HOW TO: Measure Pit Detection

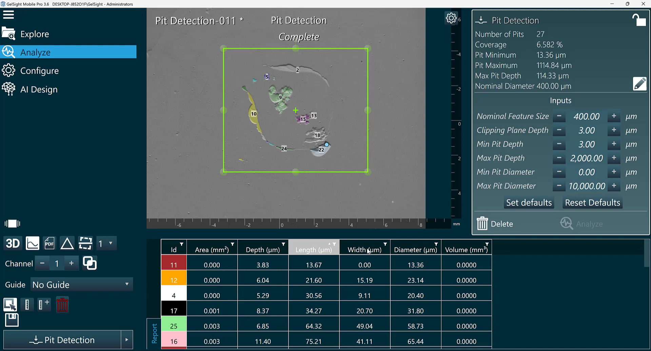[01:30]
So we just updated our nominal feature size, and now you can see it did group some of these smaller pits together as a single pit. We can now reference our table down here. We can sort the table based on the column headers. Maybe we are interested in the deepest pit. And we can even select a specific pit and view it in the scan.
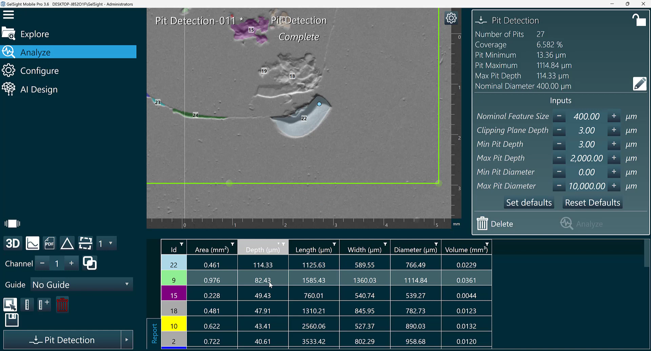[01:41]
I selected pit number 22, which is the deepest pit in my field of view. Maybe I want to ignore pits that are less than a certain depth.